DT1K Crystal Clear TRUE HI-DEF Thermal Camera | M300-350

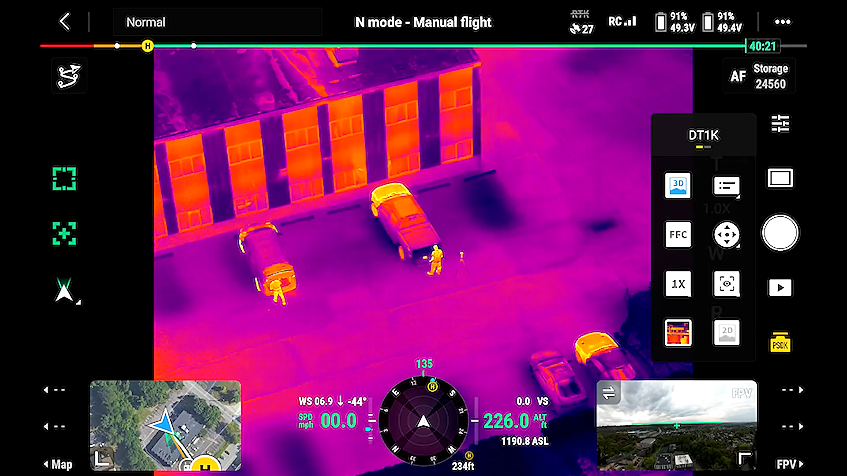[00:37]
To start off with, this is a thermal HD camera.
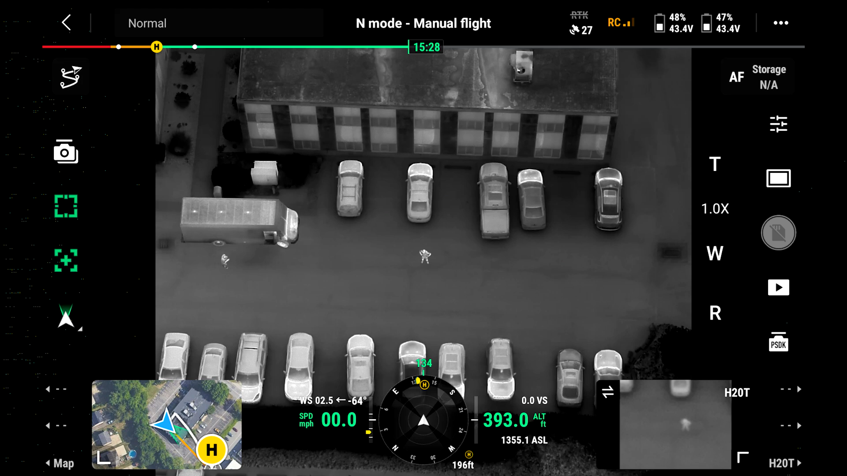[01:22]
So with this type of a camera, we could fly well above 400 feet and get really good resolution. So this camera is very light. It's only 740 grams. And because it's only a thermal camera,
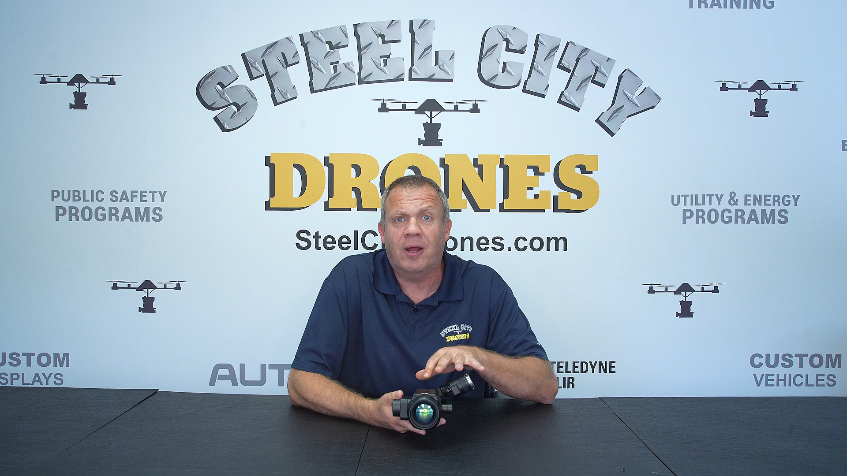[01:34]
it's going to be much less than its C30N counterpart.
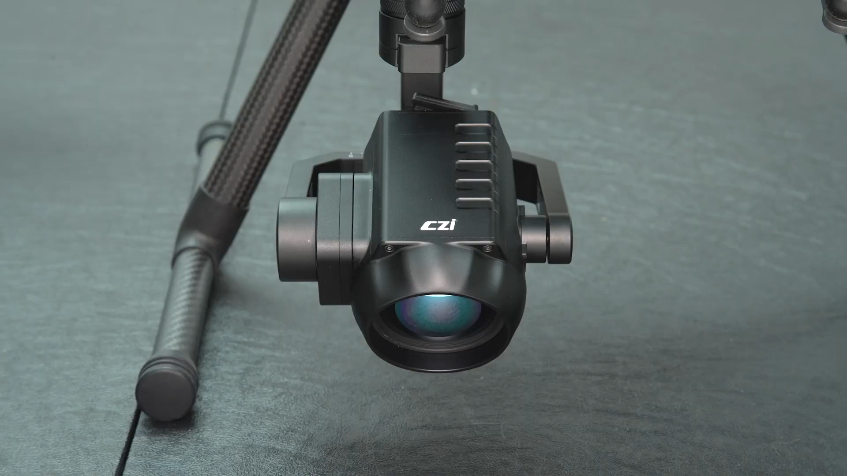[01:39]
The effective focal range on this camera is 121 millimeters. So when we pair that with an HD sensor, we're going to be able to get really, really good clear definition when we zoom in, even digitally.
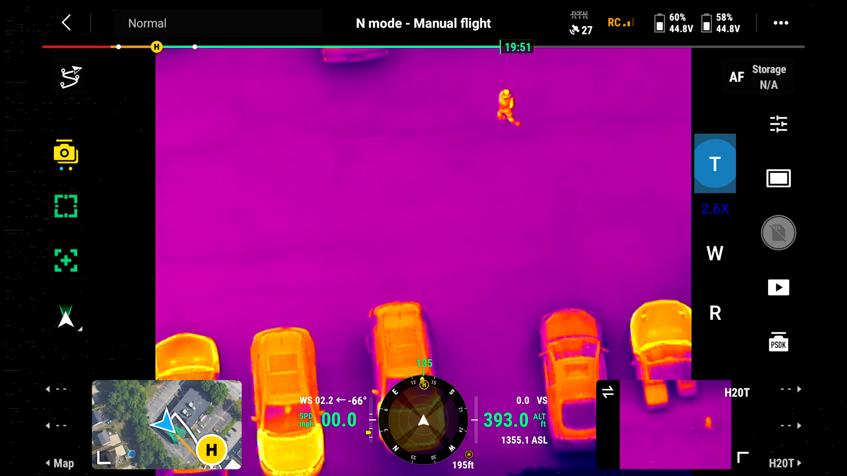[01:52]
So there's a lot of advantages to a sensor like this. Again, it's lighter. We're going to be able to get more flight time.
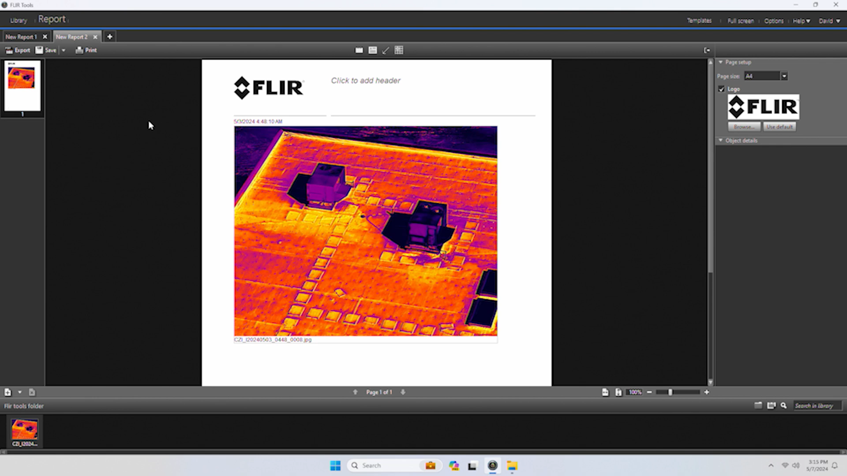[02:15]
So that's going to give you a lot of flexibility in post-production to be able to collect that data. Now,
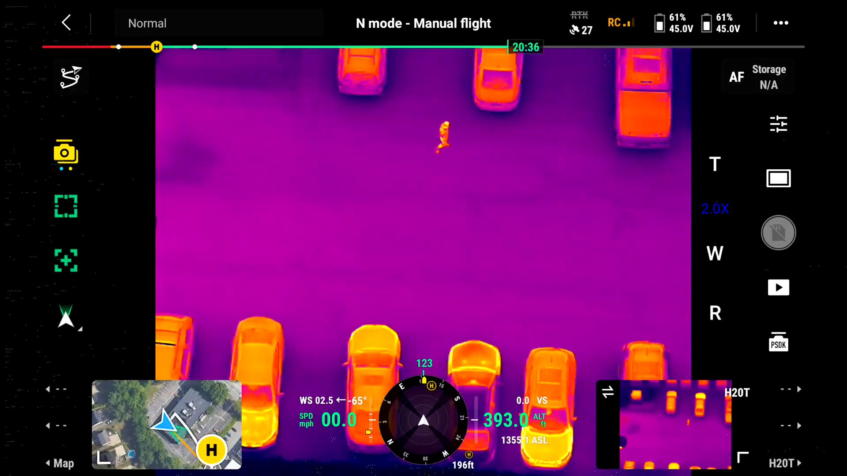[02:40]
It works with both cameras. And you're going to be able to see some of this footage when we go up in the air and give you a side-by-side comparison. Also, one of the nice things I really like about this camera sensor is it's
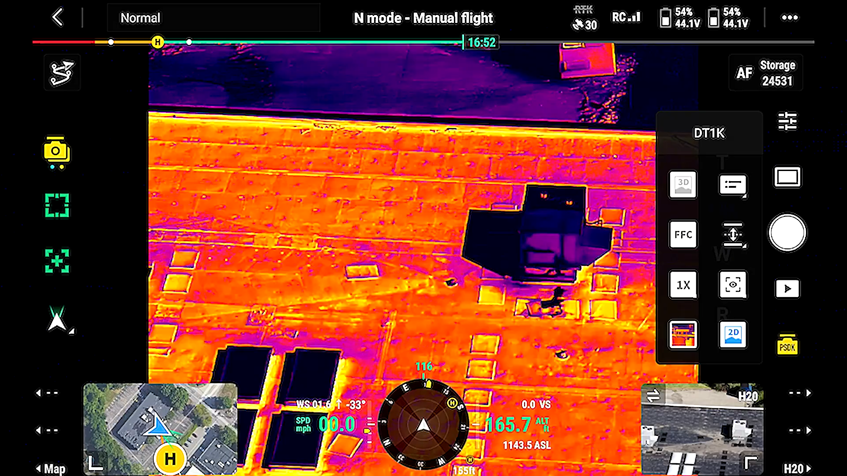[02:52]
very compatible with the Power 2 app. So we don't have to worry about switching between different apps. We can all have to stay within the Power 2 app and have everything good.
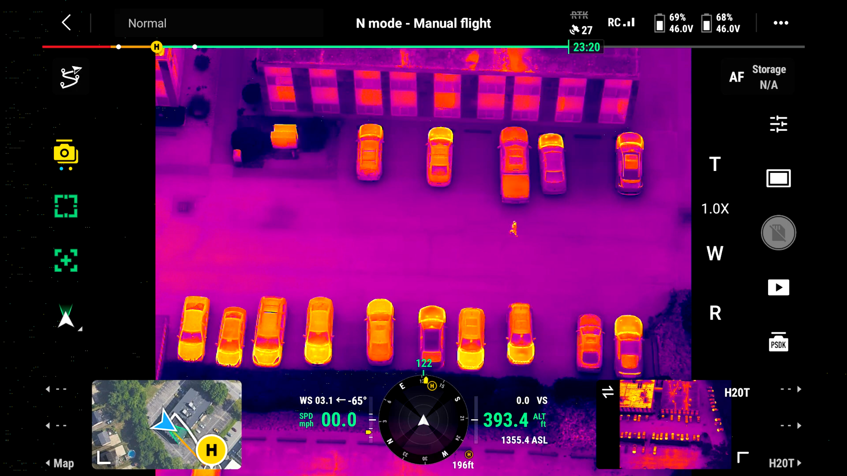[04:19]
I'm going to switch back to the H20T and I'm going to go ahead and try to get this synced up so that it matches up. That's pretty close right there.
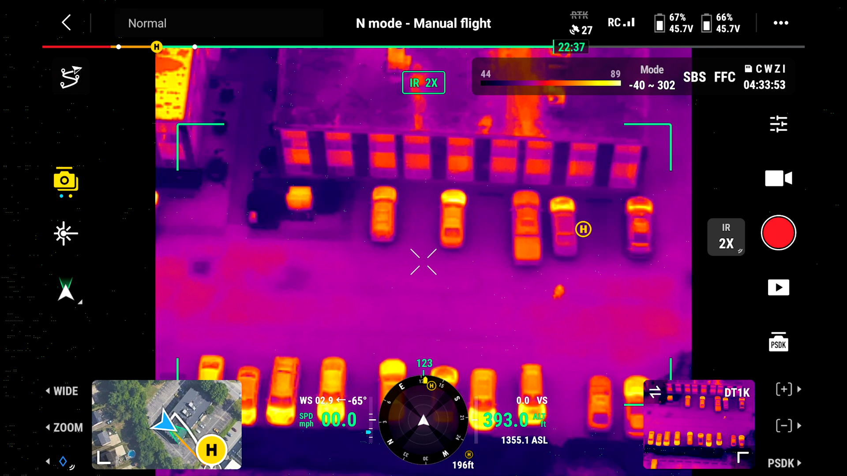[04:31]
So I need to be about two times X with the H20T to get the same framing for the DT-1K. So now we're going to go ahead and do a split screen of what we're seeing as we zoom in. So here's zoomed in, one step.
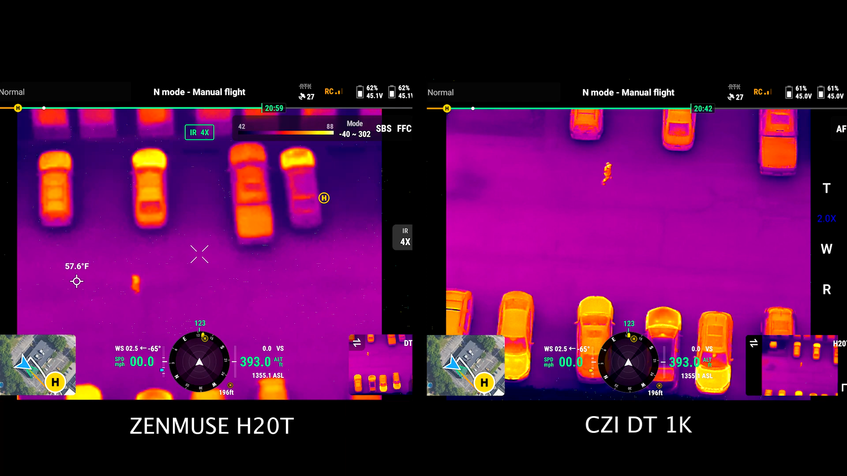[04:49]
On screen: spot 57.6°F
And this is maximum zoom on the H20T. I'll continue zooming in on the DT-1K.
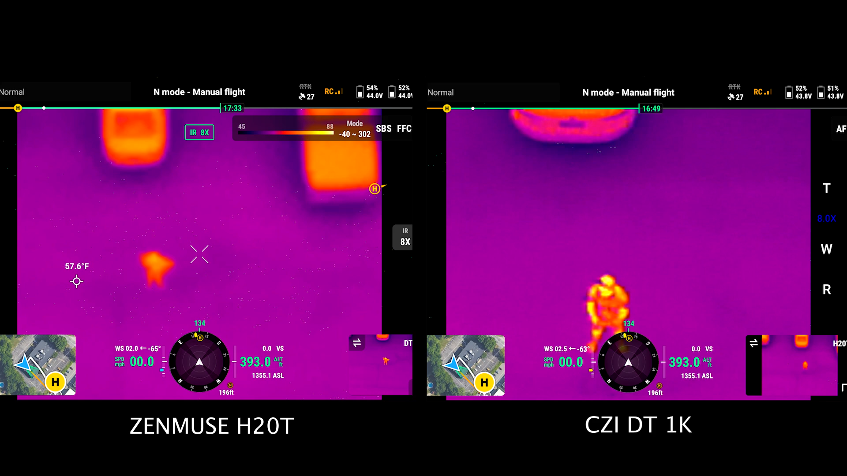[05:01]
On screen: spot 57.6°F
So let's switch color palettes to black hot.
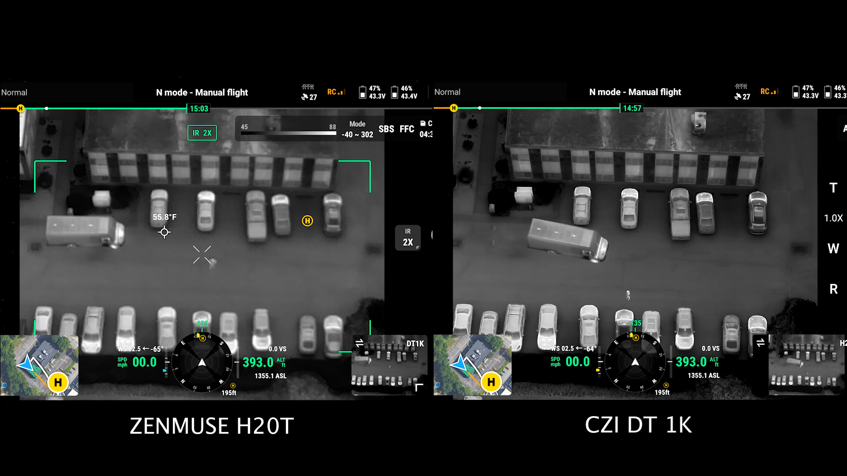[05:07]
On screen: spot 55.8°F
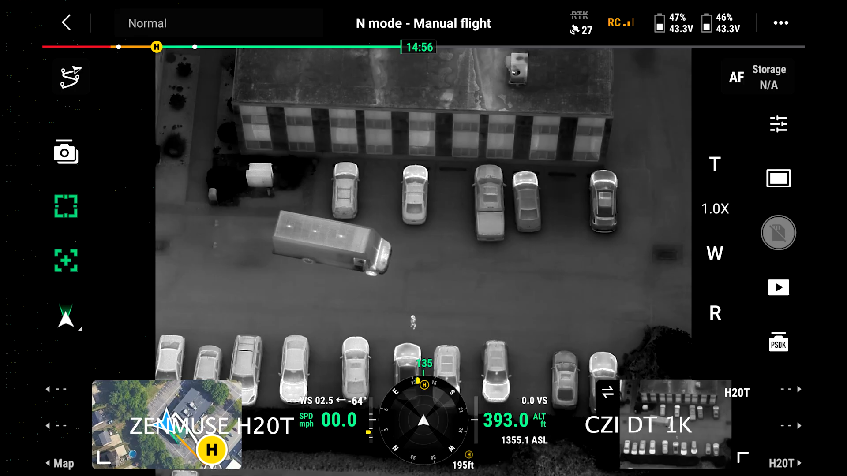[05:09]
So the clarity and definition of the DT-1K is unmatched at this point. It's absolutely crystal clear. Again, we are 393 feet high and the drone is actually about 400 feet away from the actual subject. Let's go back to that again and get on the rangefinder and right there.
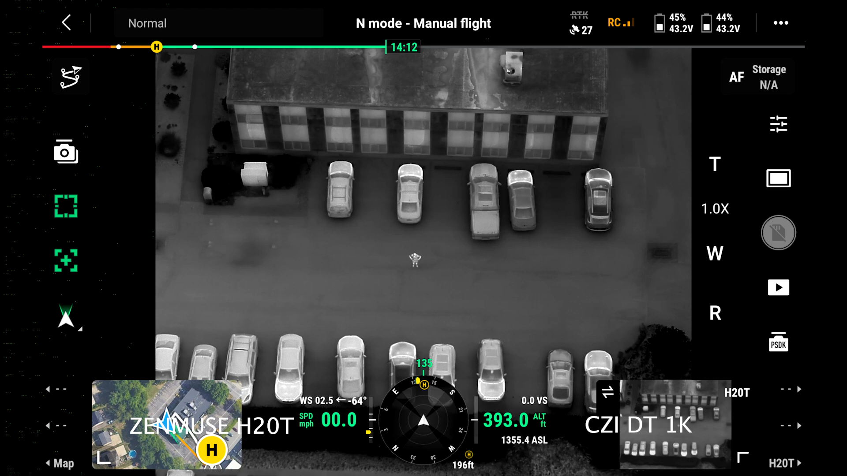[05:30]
Yeah, 438 feet away to our target.
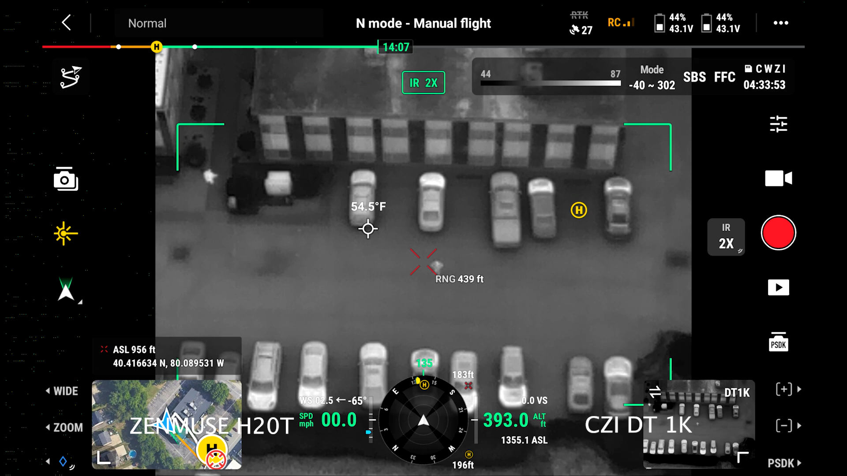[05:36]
On screen: spot 54.5°F
This is zoomed in one step with the DT-1K.
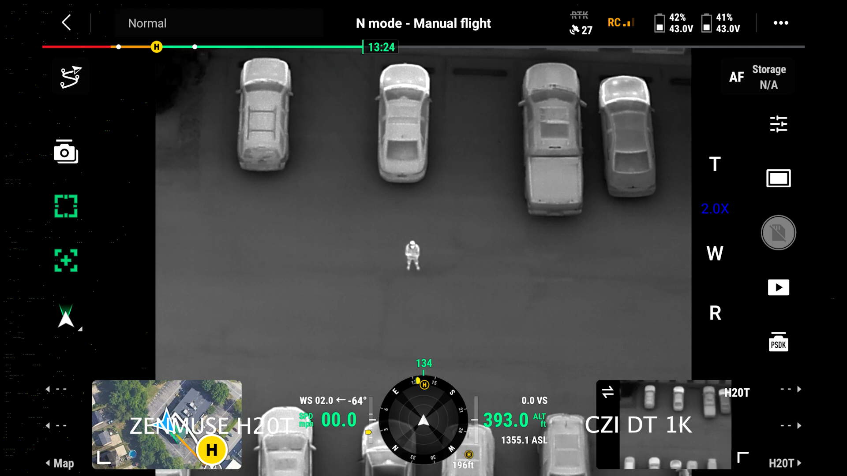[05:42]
And this is four times zoom with the H20T. So now I'm going to show you how to get real-time radiometric data on the screen.
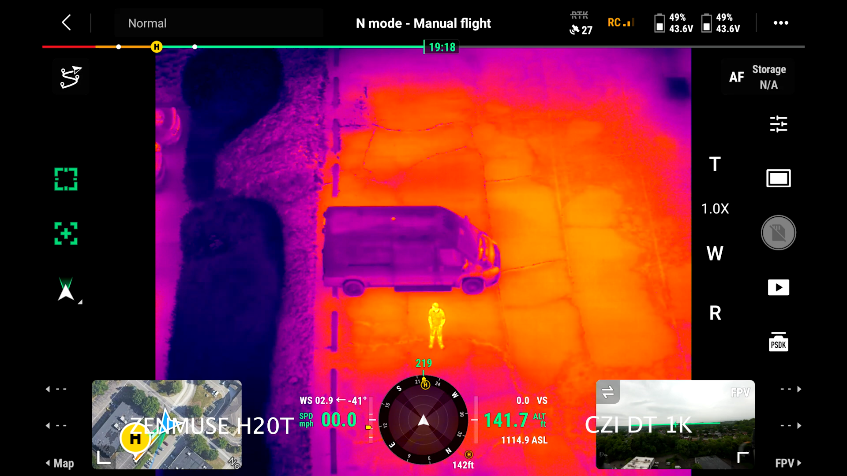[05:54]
So I'm going to hit my PSDK window and that's going to bring up my selections. I can go ahead and hit infrared temperature.
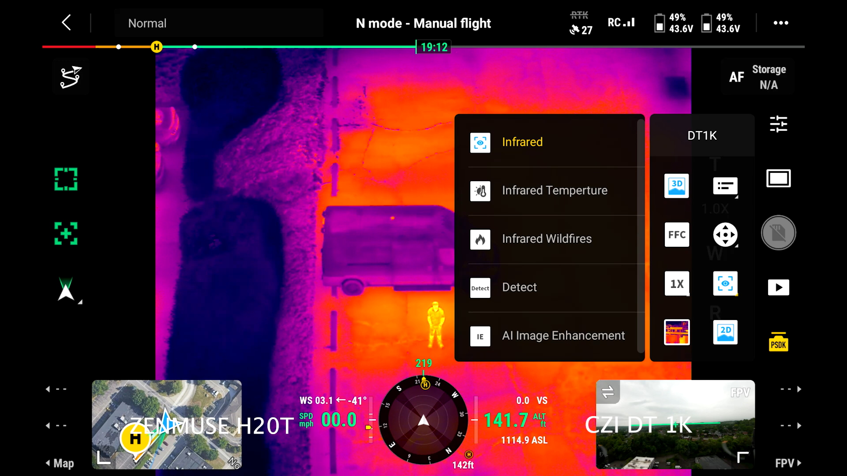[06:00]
When I do so, that brings up this box. This is very similar to the H20T's features. So the green arrow represents the minimum temperature and the white represents the maximum. So now I'm going to bring up my information. And there we go. That's going to allow me to be able to see what we got going on here. So the minimum temperature right now on the green arrow is 24.84 with the maximum right on Chris right at 34.89 Celsius.
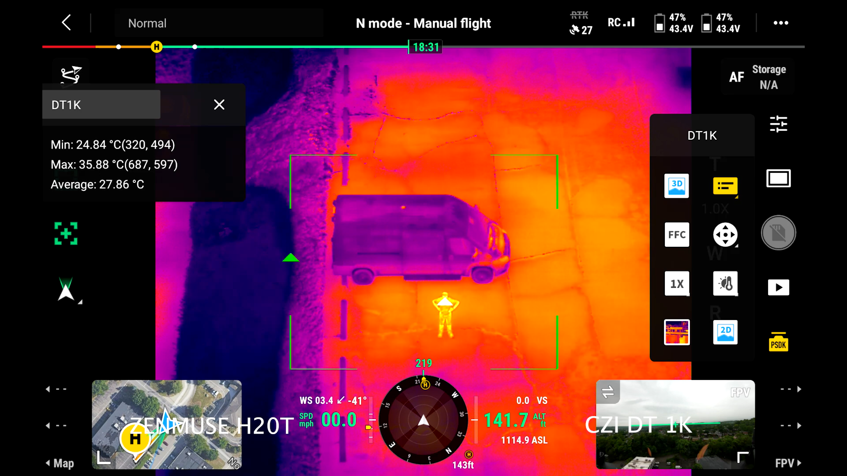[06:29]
On screen: max 35.88°C, min 24.84°C
So if I just go ahead and pan the camera just a little bit. Now you'll see. So the green arrow now is over the bushes. That represents a cooler temperature of 24.84 Celsius. And the maximum temperature is still on Chris at 35.88 Celsius. So that's how we can get currently radiometric live data.
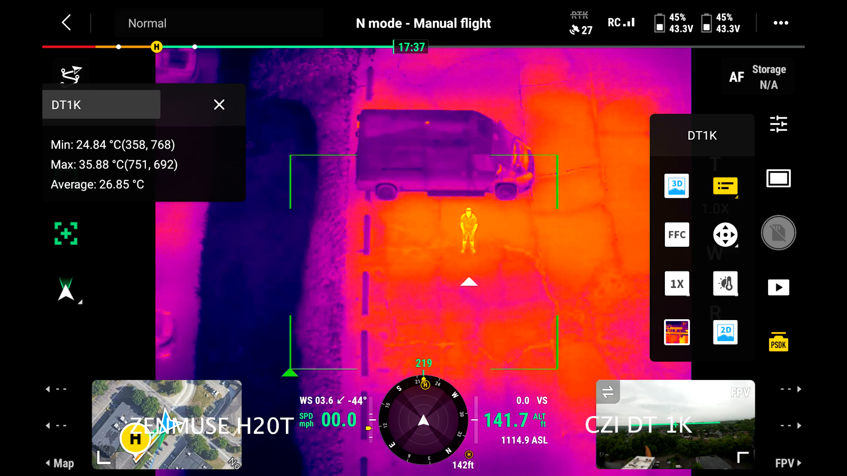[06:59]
On screen: max 35.88°C, min 24.84°C
Now in a future firmware upgrade, I'm hopeful that we can go ahead and just be able to tap anywhere on the screen to get precision real-time radiometric data. But for right now, this is how we can go ahead and do it. So those are the results.